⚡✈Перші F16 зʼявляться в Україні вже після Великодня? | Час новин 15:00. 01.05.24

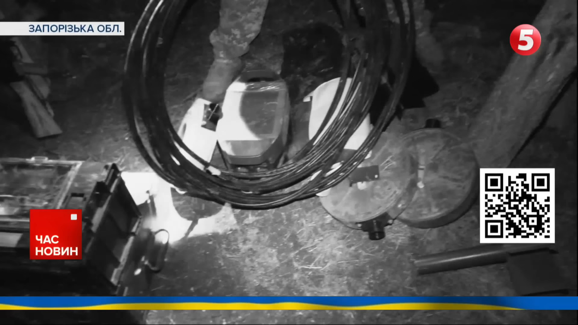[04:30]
О, на касетку лутають. Це касета? Так.
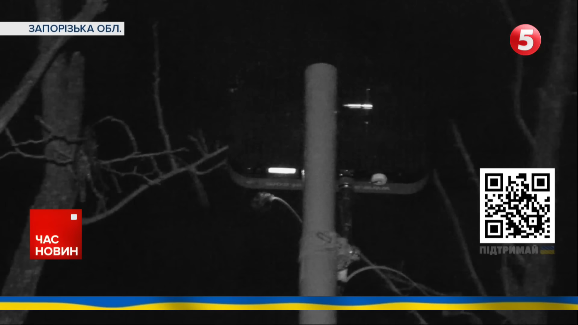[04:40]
То артиларія насипає по передньому краю, зупиняючи рух окупантів, каже пілот вампіра Джексон. Невдовзі до богів війни приєднаються і ці нічні мисливці.
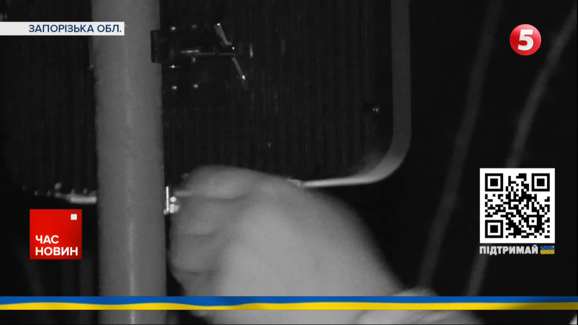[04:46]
Віднолізать тварі. Тут закінчили. Давайте в бріндаж.
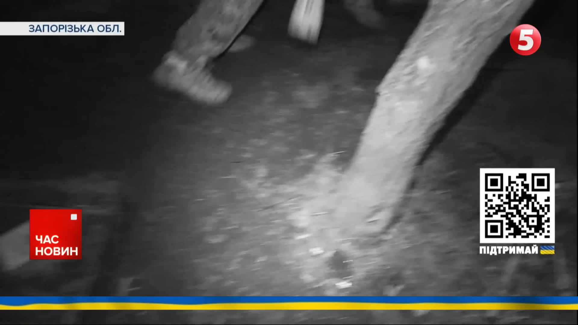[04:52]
У маленькому бріндажі вхід, в який більше нагадує чуюсь нору, тісно і низько. Це тому, каже Джексон, щорили цю схованку ті, хто непрохано прийшов на нашу землю. А це творіння бурятських рук.
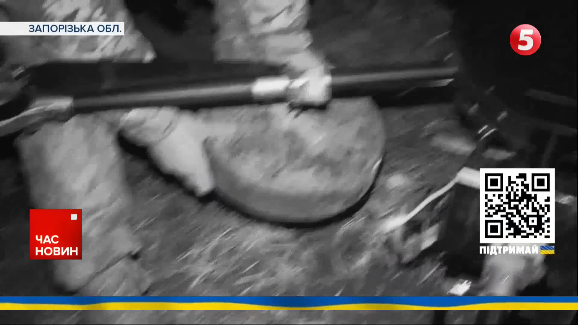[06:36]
Майже 10 кілограмів тротилу нічого доброго не несуть і росіянам.
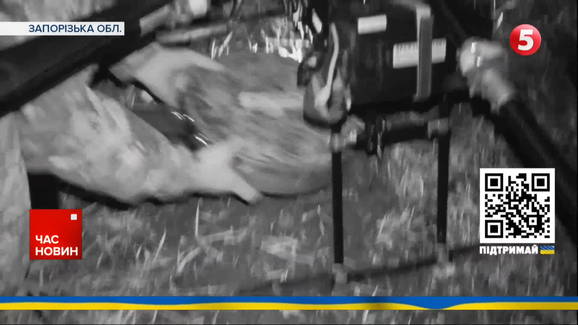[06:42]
Я так розумію, що для піхоти це страшна сила? Дуже. Це дуже страшна сила. Навіть якщо там впаде вона в трьох, в п'яти метрах, то це дуже сильна контузія. 10 кілограмів тротилу, вибух просто.
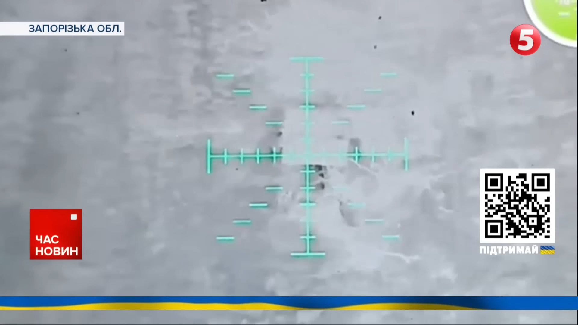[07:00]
Бліндажі розвалює на раз-два. Якщо там, звісно, не перекрито в три, в чотири наката, а такий середній бліндажі вскриває на раз-два. Їх бояться, на них полюють, але зупинити не можуть.
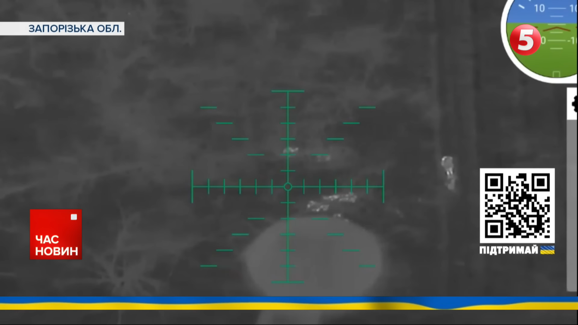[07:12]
Вампірів не посадить жоден російський реп. Хіба зіпсує картинку.
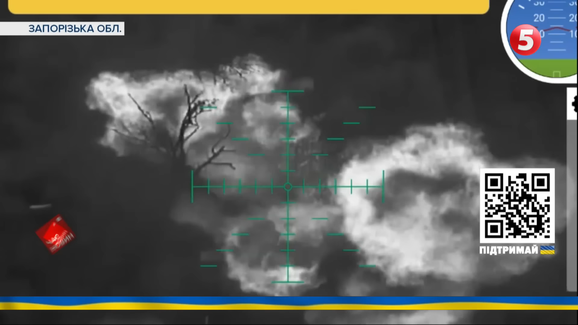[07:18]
Але і без неї, з надійним штурманом Алексом, Джексон долітає, куди потрібно. І скидає свій важкий подарунок. Нема зовсім картинки, давай, або репа, бапушка, щось є.